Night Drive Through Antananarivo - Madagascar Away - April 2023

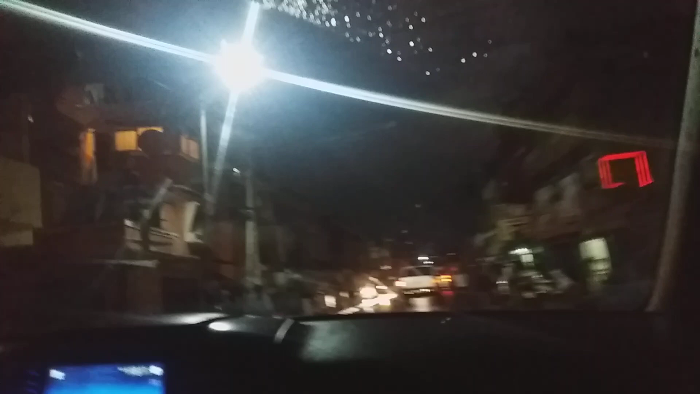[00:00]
We're just driving at night through Antena Nerivo in Madagascar.
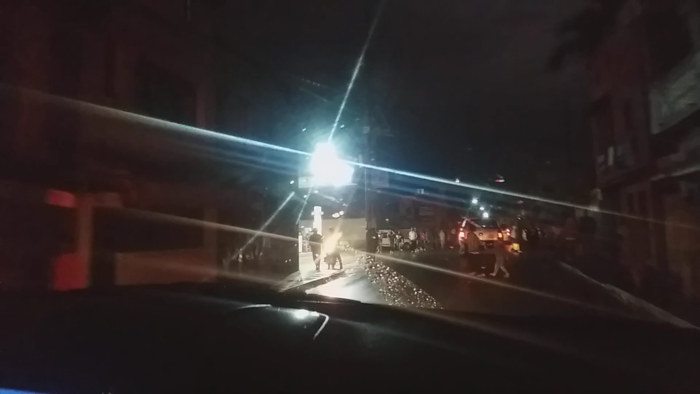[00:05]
This is the main city, capital city here. Garage there, Jovina.
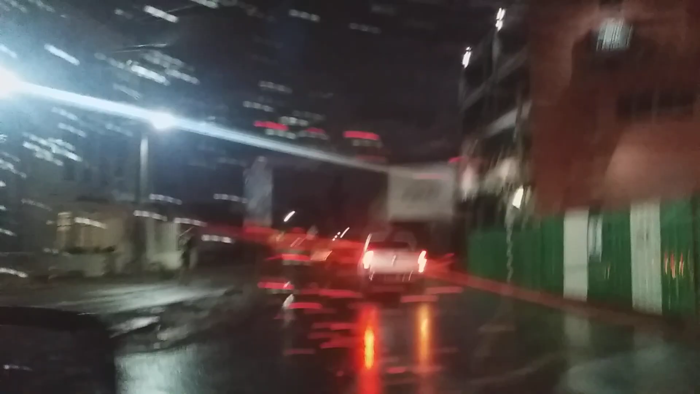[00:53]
Another hotel there. We're just sort of in and around the hotel district. There's a Madagascar away.